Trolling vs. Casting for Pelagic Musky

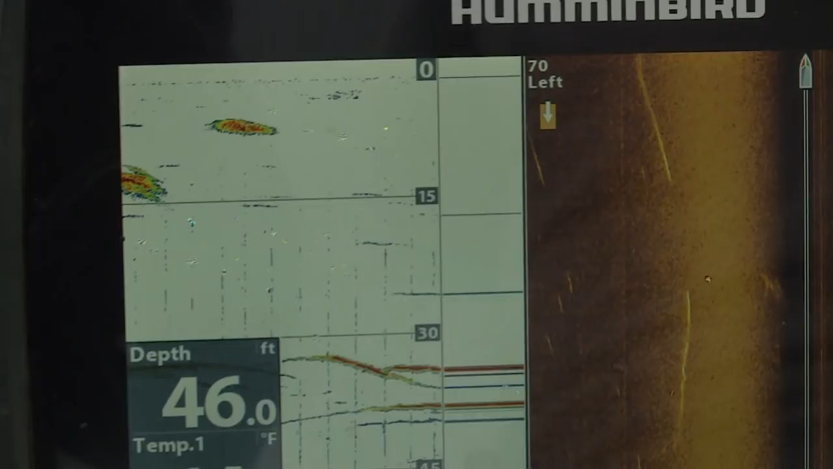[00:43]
On screen: depth 46.0 ft
and look on your electronics for those hard to
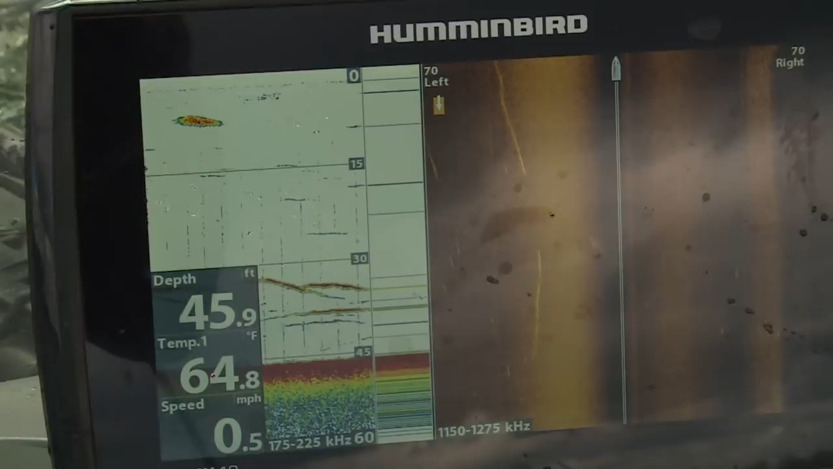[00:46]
On screen: depth 45.9 ft, water 64.8°F, speed 0.5 mph
soft bottom transitions that we were talking about also looking for baits and
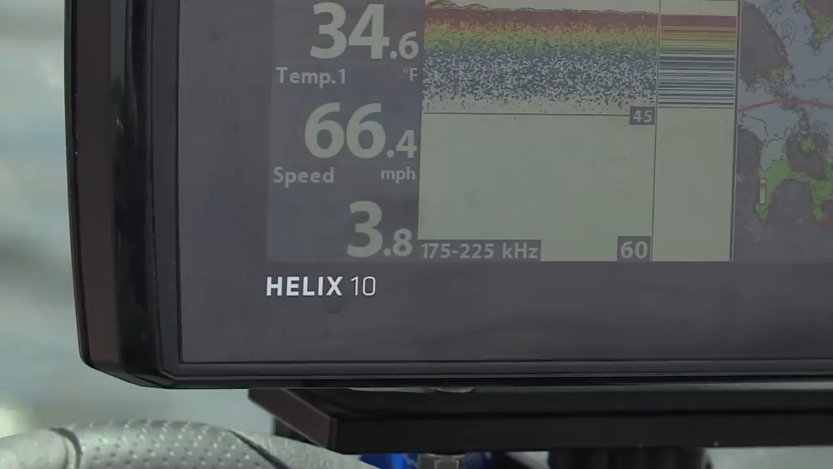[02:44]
at trolling speeds from two to five miles an hour today we're fishing with st.
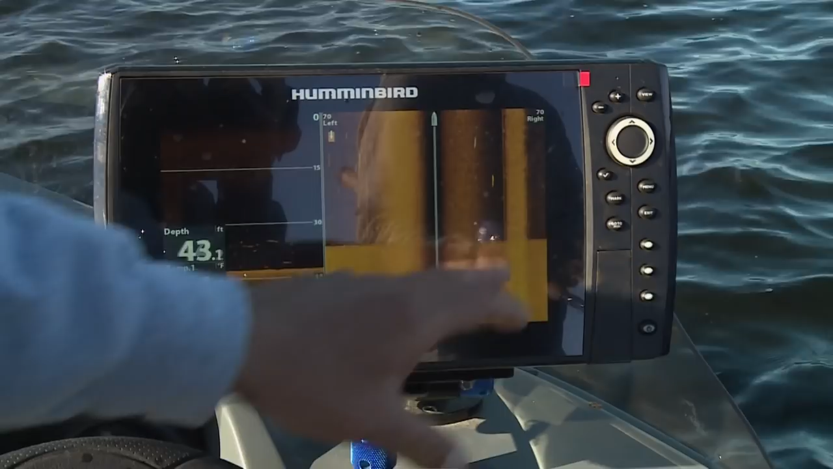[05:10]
sure those are skis right there right here that's what those are so we'll actually put a mark on that
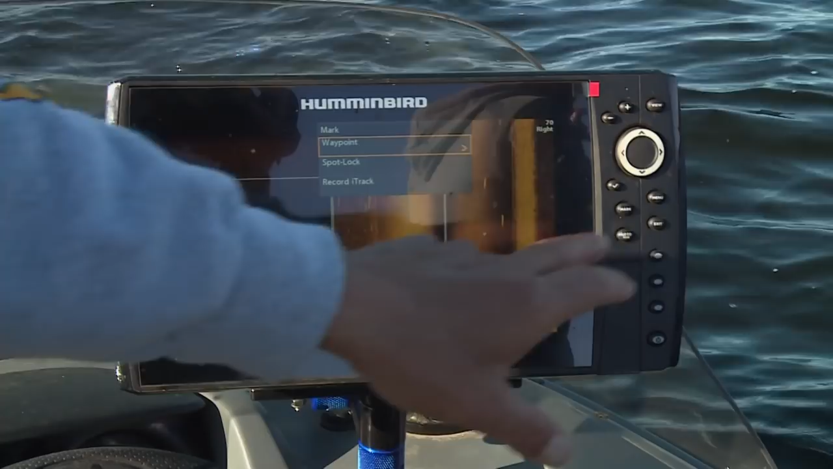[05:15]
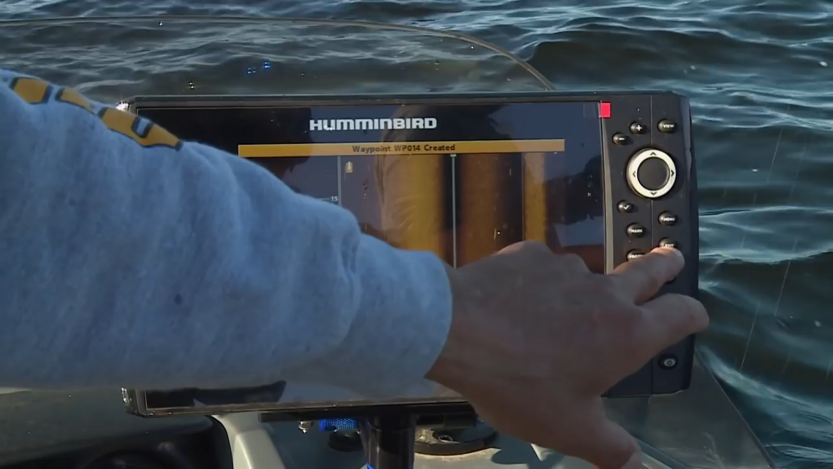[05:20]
look at that if you see oh look at that there there's a number of them right out here this actually
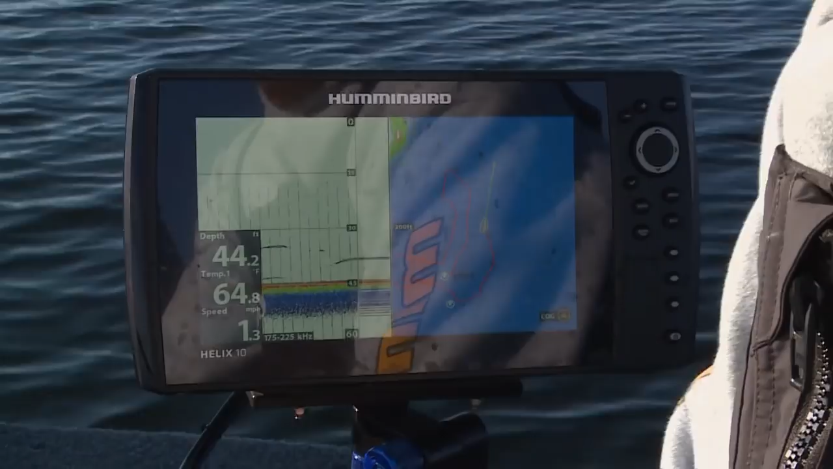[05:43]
On screen: depth 44.2 ft, water 64.8°F, speed 1.3 mph
we're trying to do is use the map as more or less like we're cutting mowing the lawn and you can see my track lines and I'm staying about a cast and a half two casts apart
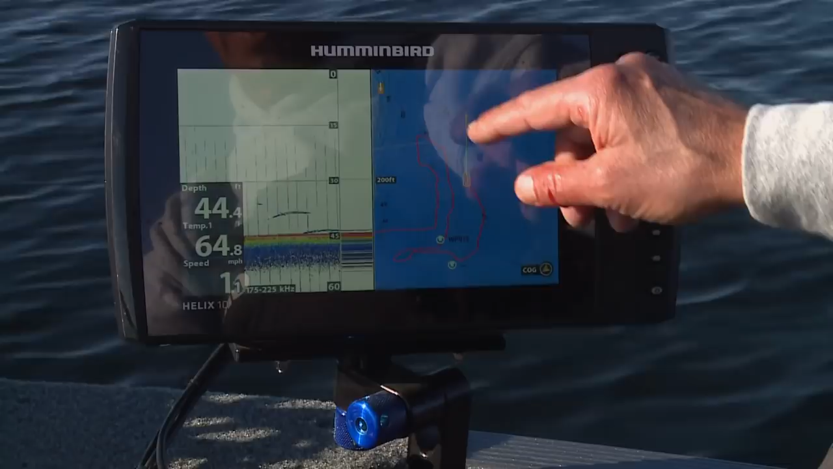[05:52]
and where you get into an area and you can see these coordinates we actually saw a fish here yesterday and we just caught another fish from that same area so we came back into this area
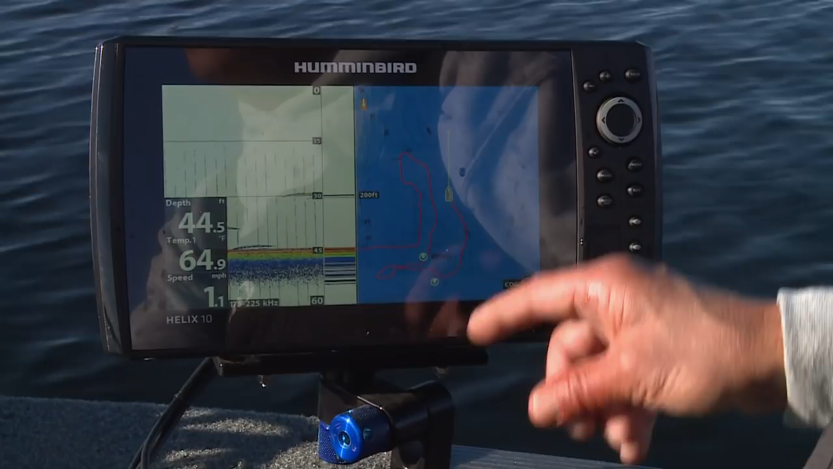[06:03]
On screen: depth 44.5 ft, water 64.9°F, speed 1.1 mph
usually these fish are not alone usually there's a couple of them in a given spot but we're actually sort of
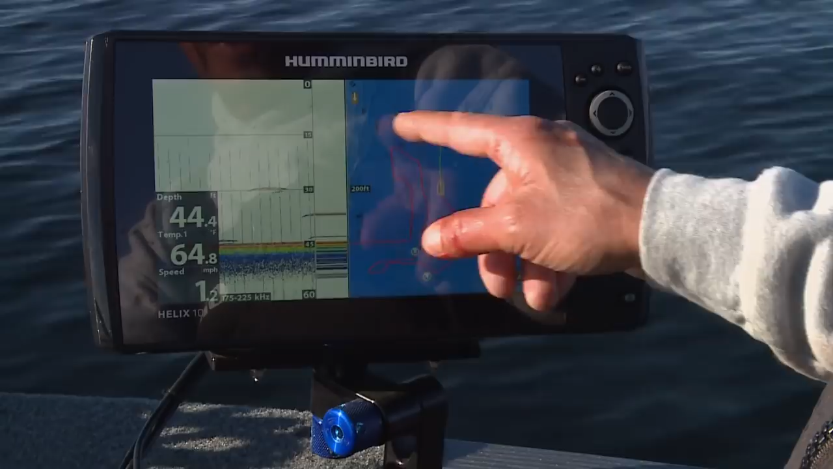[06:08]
methodically using the map for our positioning because there's no really structural edge that we're really particularly uh fishing against yeah it's right near that co-coordinate again where we just saw a musky great